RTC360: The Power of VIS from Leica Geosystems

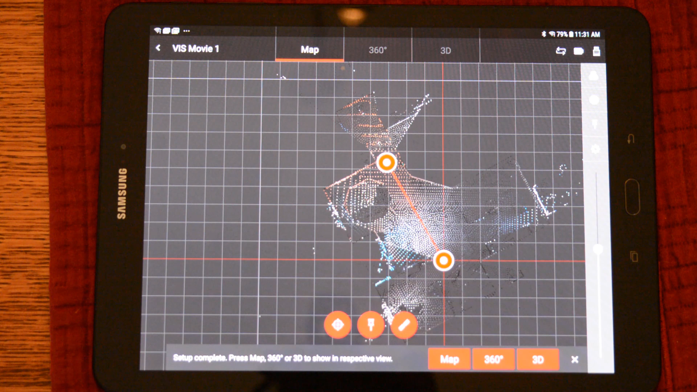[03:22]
So therefore, the only thing you need to download is the USB stick in the scanner.
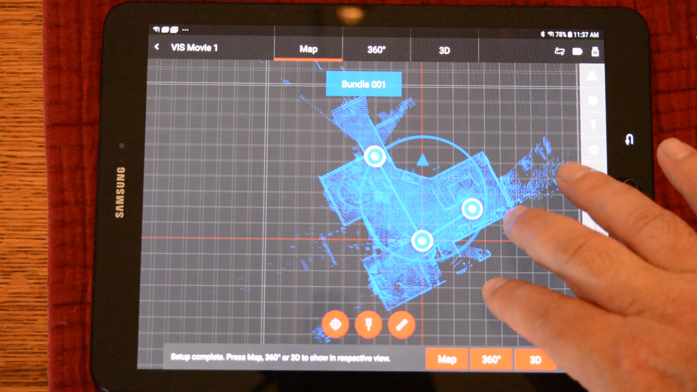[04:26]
Create this link and we have finished this registration. Now that we have registered this scan onto the other two, the positional information is sent back to the scanner. So when it is imported into the registration software, it is already finished.
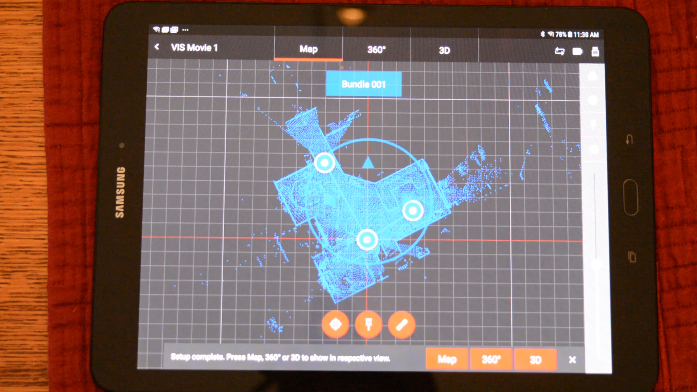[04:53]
Also, from this point forward until the scanner is shut down again, VIS will be active again and scans will come into the tablet in the correct location. I have moved the scanner again and will start another scan. Identical to the other three scans, it will be brought over to the tablet when finished.
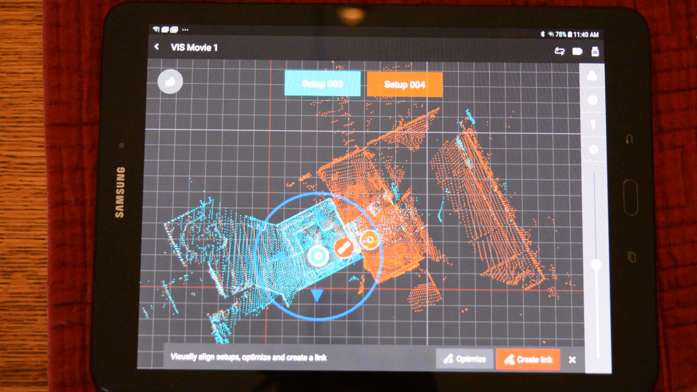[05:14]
It will click together and create the link. And now we have registered our fourth scan onto our bundle. Furthermore, we can go ahead and look at the scans in 3D as well as the 360 view.
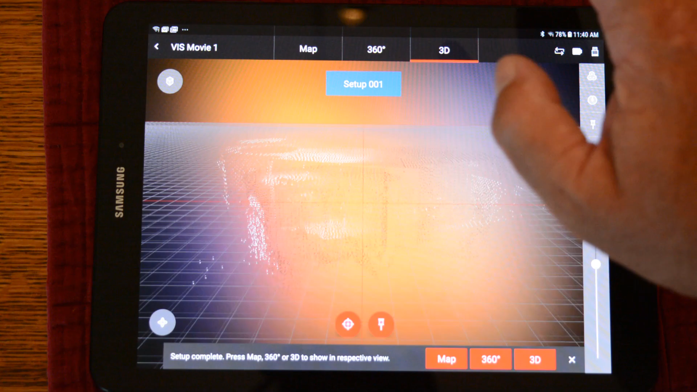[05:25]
And here we can pan around and
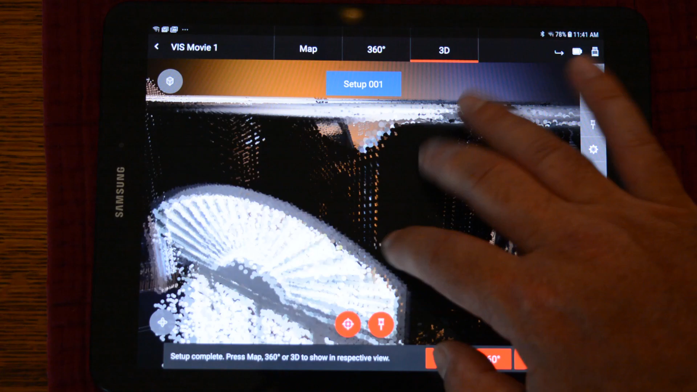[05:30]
look at the data to be sure that we have collected all the information that we want before we head back to the office.